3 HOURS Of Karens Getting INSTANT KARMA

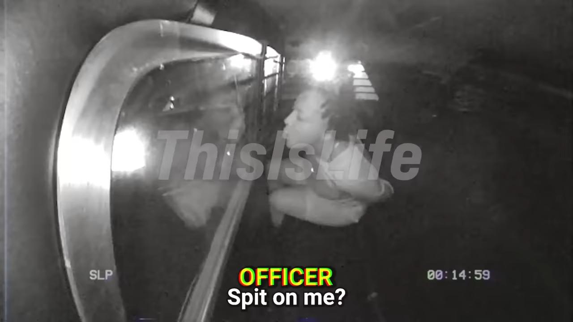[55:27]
Okay, now you got. Now she's got a felony. Oh, you're gonna spit on me, huh?